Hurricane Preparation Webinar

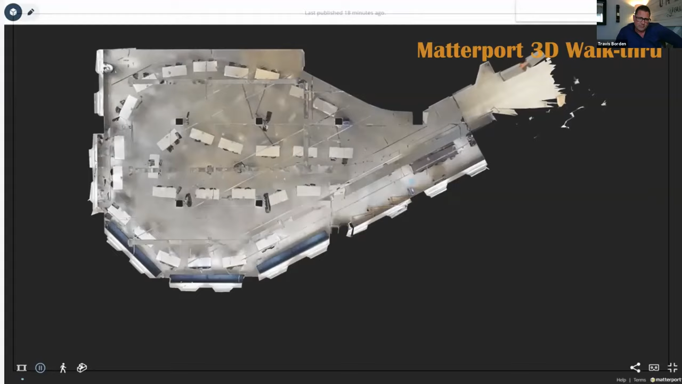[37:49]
Uh, the Matterport is, is something that you may not be as familiar with.
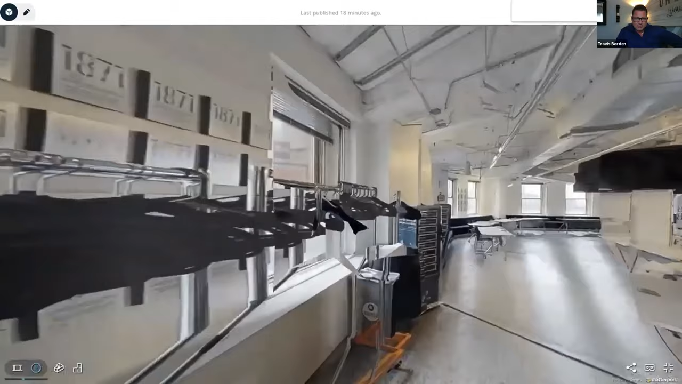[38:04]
So this is a very interactive where you can actually touch screen through the video screen to walk through the Matterport.
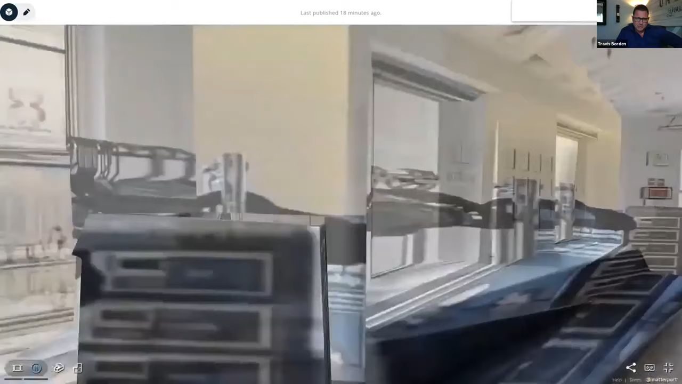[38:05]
It's done with a series of cameras and it takes an actual,
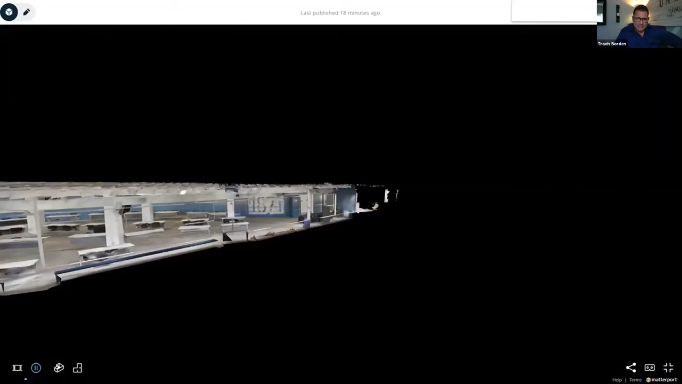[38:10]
obviously, as you can see here, a real life view.
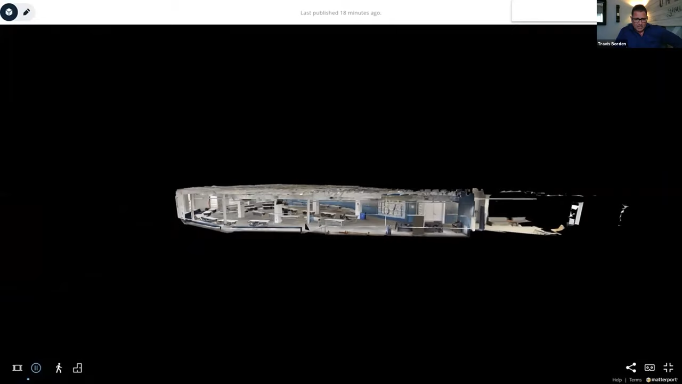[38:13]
It creates a whole dollhouse effect of the entire structure, as well as internal, um,
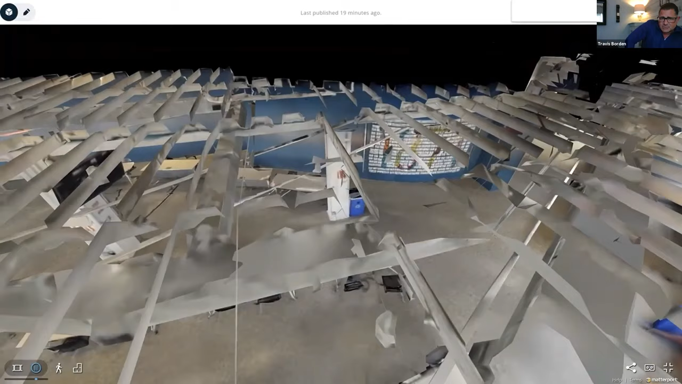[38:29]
And then again, compared to what was going on in the structure after the storm.